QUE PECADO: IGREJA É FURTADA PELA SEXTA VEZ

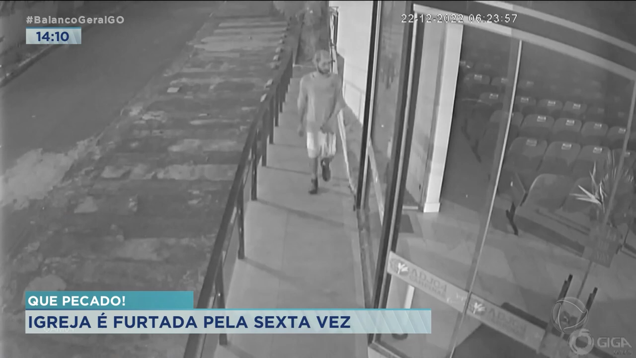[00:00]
Imagens de câmeras de segurança mostram a ação do criminoso. O homem, que parece ser o mesmo em todas as imagens, sempre entra no local durante a madrugada.
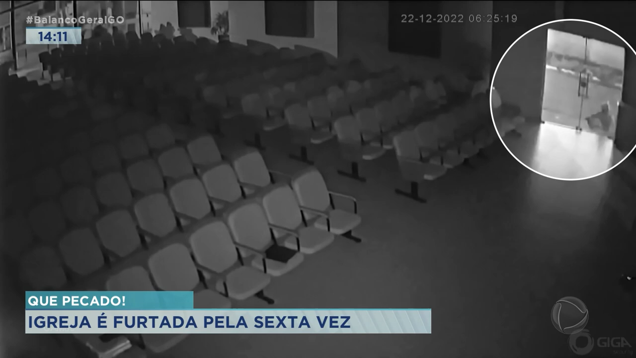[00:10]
Aqui, ele quebra a porta do vidro da lateral da igreja. Em poucos segundos, ele sai levando alguns equipamentos. Nessa outra imagem, o mesmo homem volta dias depois e observa dentro da igreja, parecendo procurar algo de valor. O criminoso circula na parte de cima da igreja, esperando a hora certa de agir.